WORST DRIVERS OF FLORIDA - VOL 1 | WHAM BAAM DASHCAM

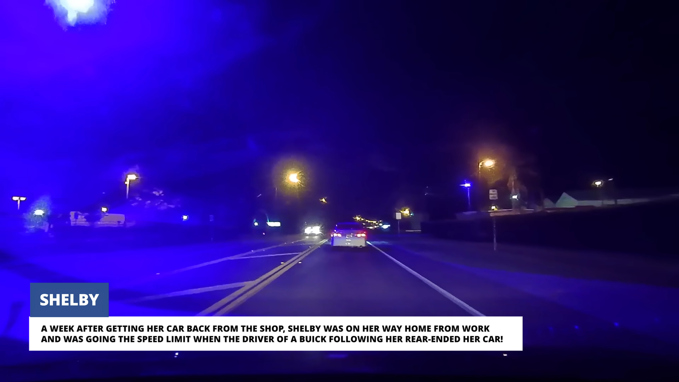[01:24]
A week after getting her car back from the shop, Shelby was on her way home from work and was going the speed limit when the driver of a Buick following her rear-ended her car.